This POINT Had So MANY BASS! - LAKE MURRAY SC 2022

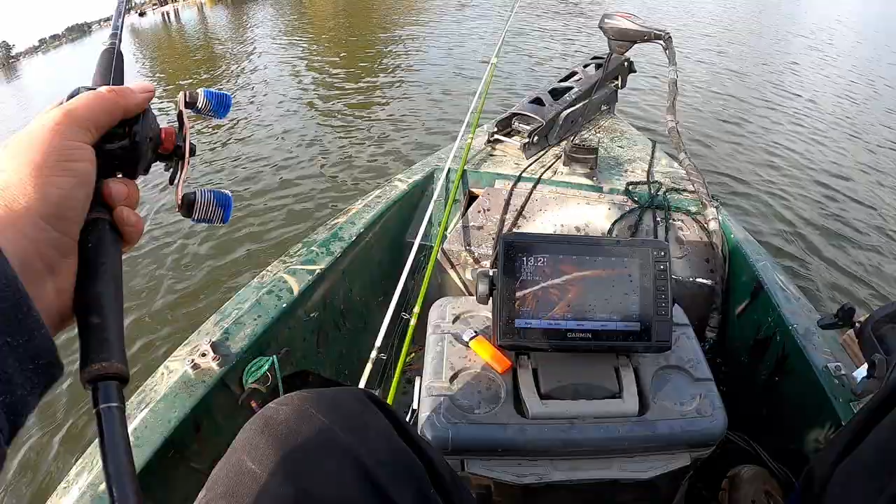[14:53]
I don't get to get out here and bass fish a lot, but when I do and I can actually catch them like that, it's pretty fun. Yeah, I'm definitely not seeing as many as there were before, but I mean, I caught I don't know how many out of there, so Yeah. Must have caught most out of that school.